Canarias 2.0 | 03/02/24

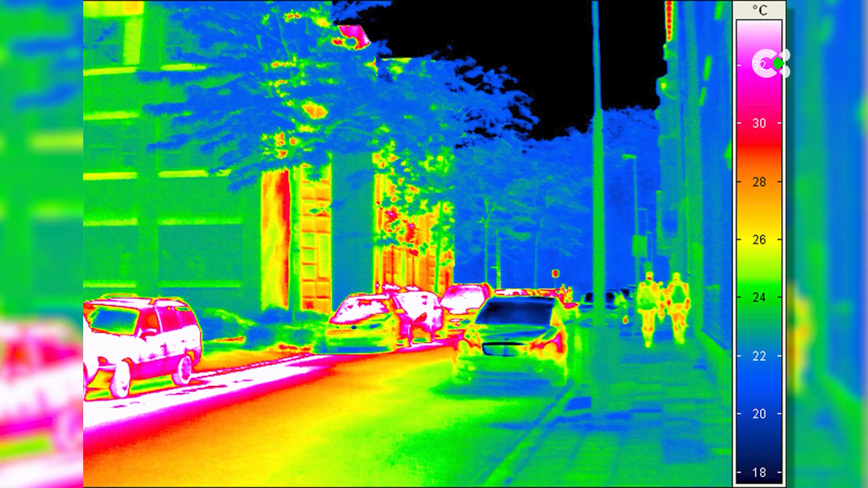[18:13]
De 400 a 750 nanómetros Pero además Extiende Hasta Puede llegar hasta 2500 nanómetros Con 300 a